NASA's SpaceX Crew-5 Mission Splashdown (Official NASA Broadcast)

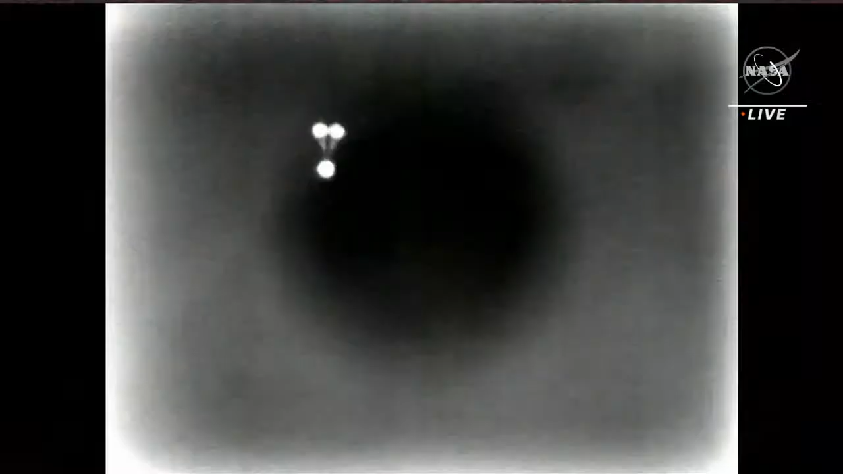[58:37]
There's a view from Dragon looking up at the drogue chutes.
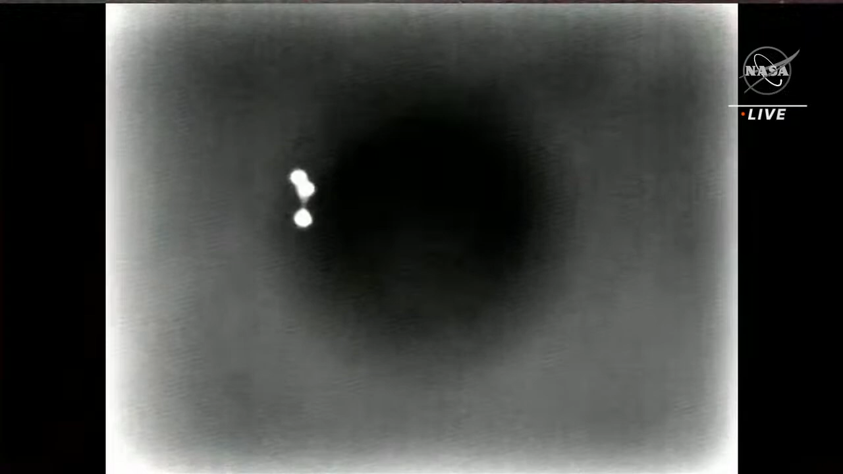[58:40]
Those will remain attached to the spacecraft
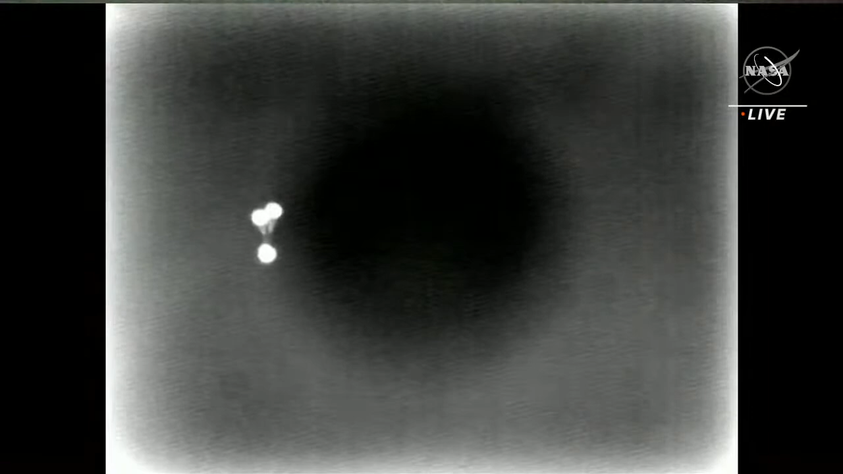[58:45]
until they help deploy the main parachutes coming up in just a few moments.